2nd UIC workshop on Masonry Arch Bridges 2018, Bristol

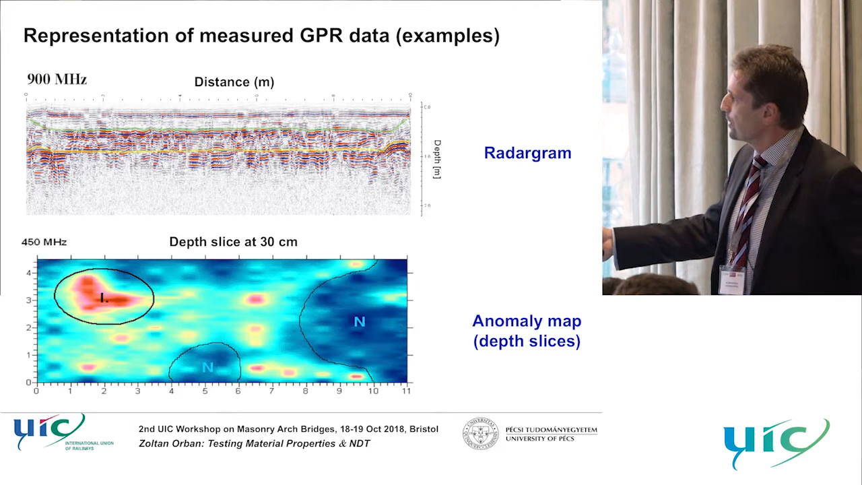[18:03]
And some anomalies can be found with this technique. For example, there is suspected to be a void in the masonry. And this blue color can refer to the presence of wetness in the masonry. But it's still not enough, because there are so many unknown features in the radiogram that cannot be explained. We need to know a little bit more.
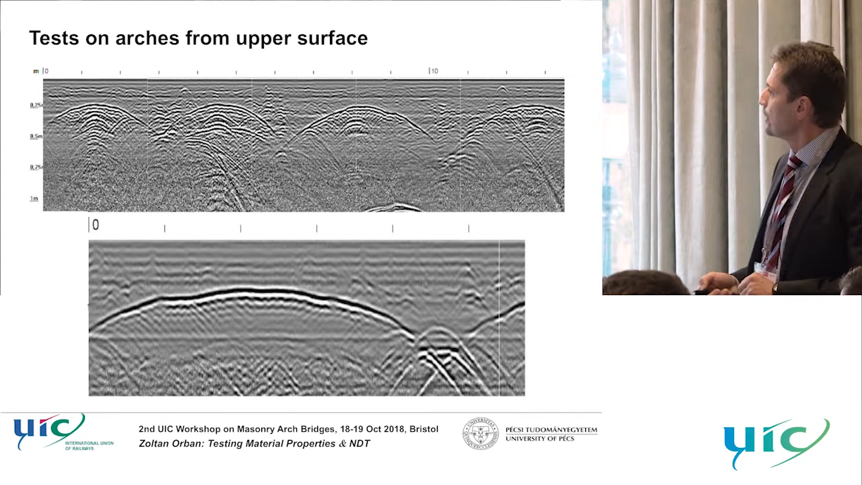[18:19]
For example, there is a backing in the arch. What is the material? We have no information. How can we find it out?
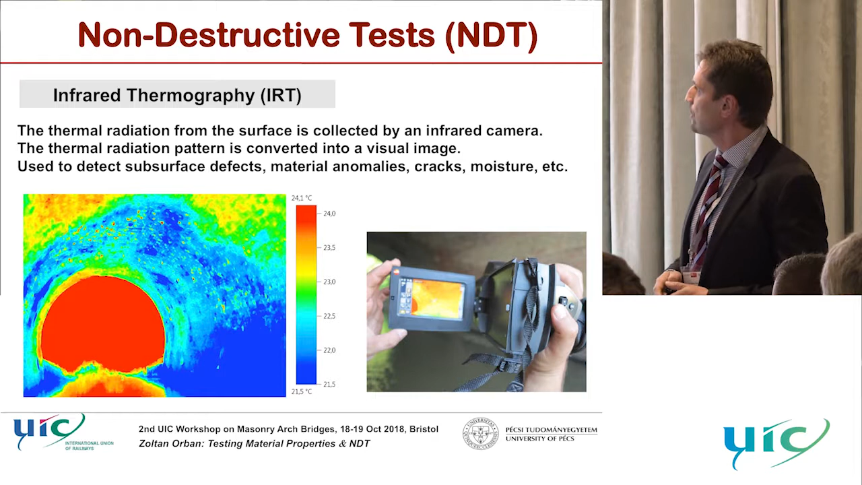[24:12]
On screen: scale top 24.1°C, scale bottom 21.5°C
And the propagation of thermal waves. And in this test, thermal radiation from the surface is collected by an infrared camera. And the radiation pattern is converted into a visual image. And these test methods can be used for, for example,
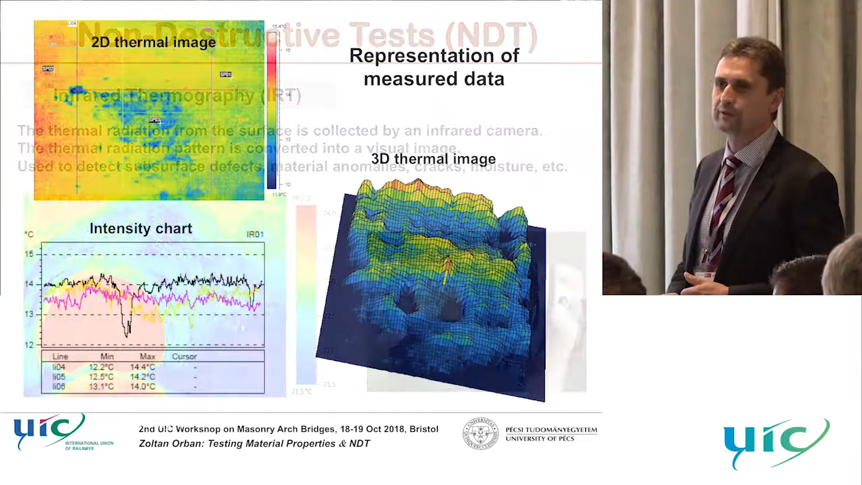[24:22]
detect anomalies that are close to the surface, like delamination, cracks, presence of wetness.
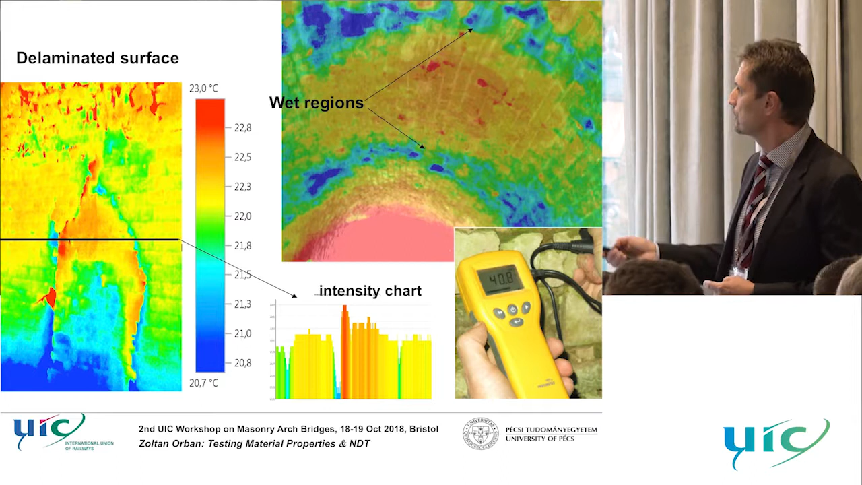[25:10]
On screen: scale top 23.0°C, scale bottom 20.7°C
This can give only an overview on the distribution of the presence of wetness. But it doesn't give accurate information. And we can combine it with point tests using this very simple resistivity testing. And it was referred already and mentioned already that the geometry of arches are very important for the behavior. And it was the technique that we used 20 years ago. A homemade device with some Hilti laser pointer attached to a computer.
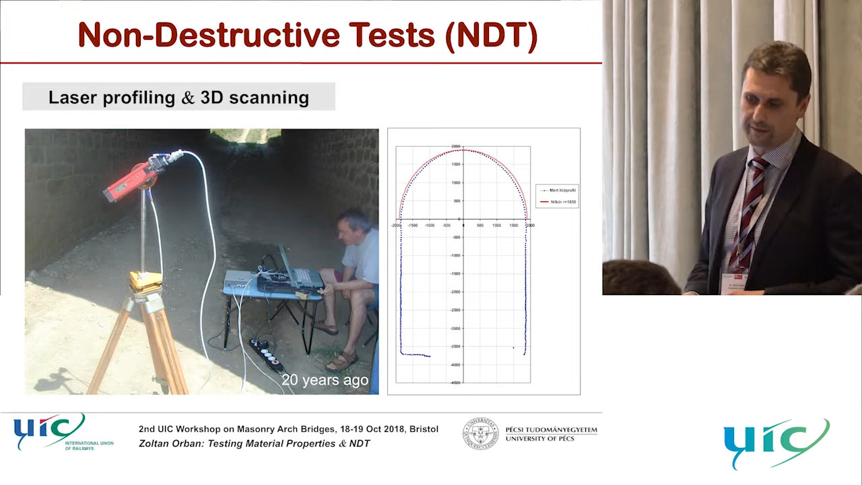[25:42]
And we could measure the profile of an arch with a required accuracy. It was enough at that time. But today, we can use 3D scanning and laser profiling. And I think it's quite a useful method for analyzing arches. Although Bill referred to that not always enough. So photogrammetry can give some more. But if we do it well, in a proper way, it can give very valuable information on the arch. And we can use further use for structural analysis.
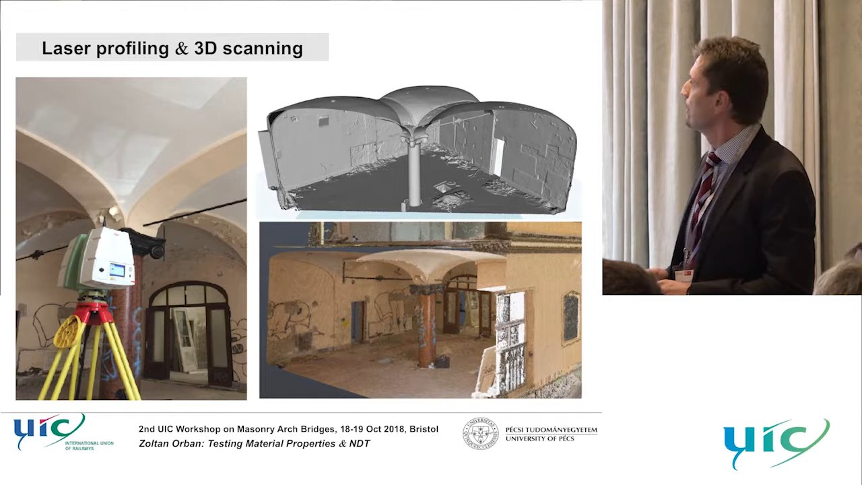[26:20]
This is not an arch bridge. It was a historical building in Hungary. But the same technique can be used for arch bridges as well. But you need time on site, of course. And you need to have enough number of
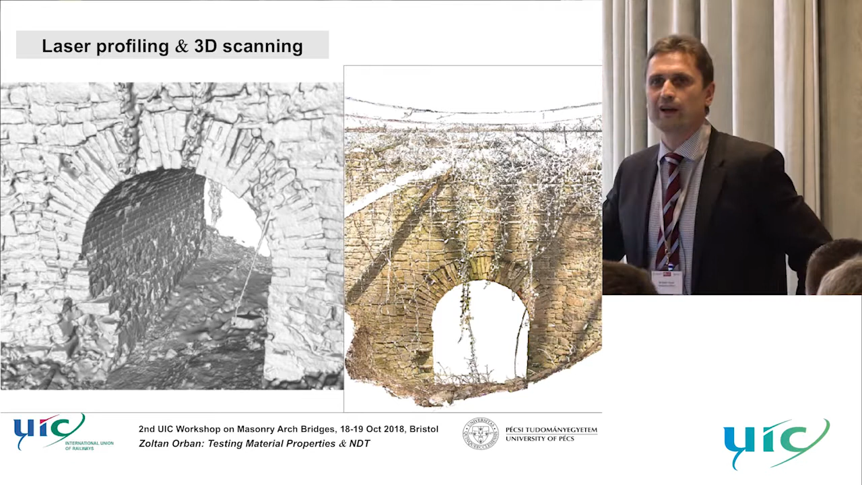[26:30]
points in the cloud points. OK.